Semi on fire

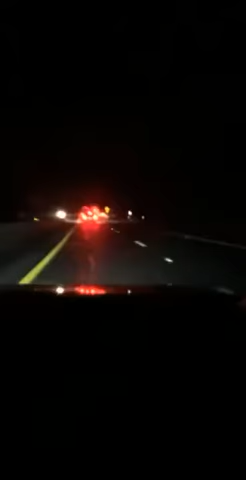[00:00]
Holy fuck. Where's the... Holy shit. Holy fuck, that's warm.